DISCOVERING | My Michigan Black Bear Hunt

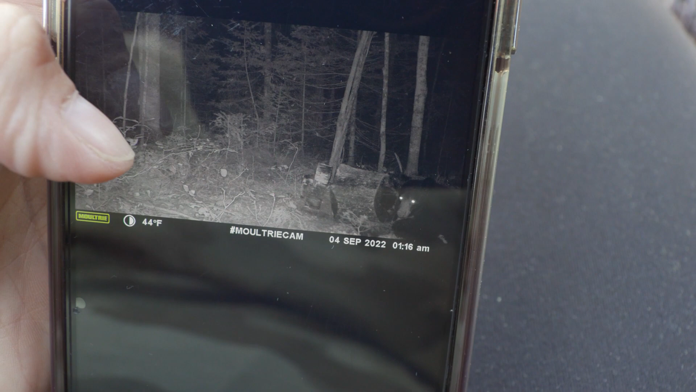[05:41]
Studying the photos I can reference the size of the bear compared to the bait stump or compare size between different bears so I know when one steps out if it's the one I want to harvest or not.